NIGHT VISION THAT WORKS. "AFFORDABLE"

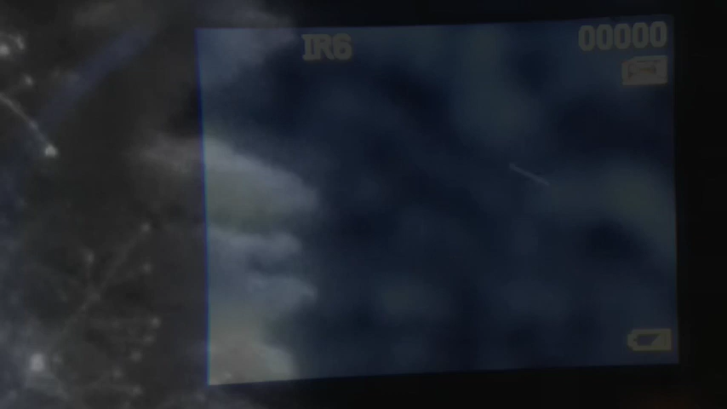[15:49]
Now, ladies and gentlemen, that's what it looks like when you see inside with your eyes.